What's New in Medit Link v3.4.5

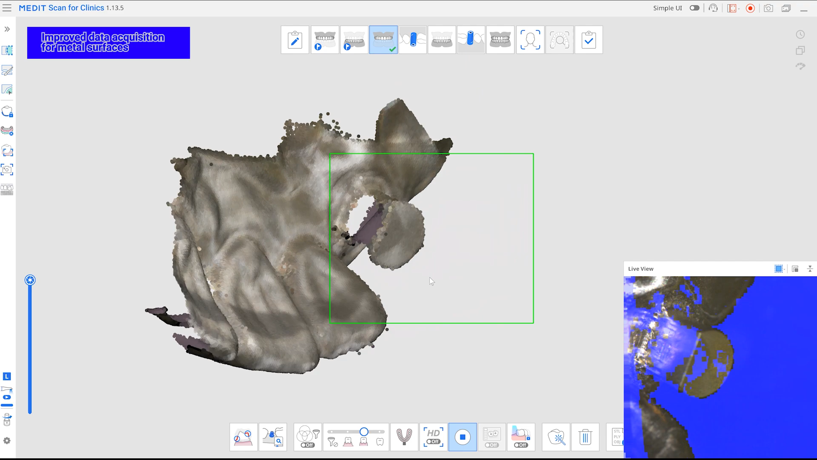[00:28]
We've improved the scan quality for metal surfaces, so you can now capture clear and stable data.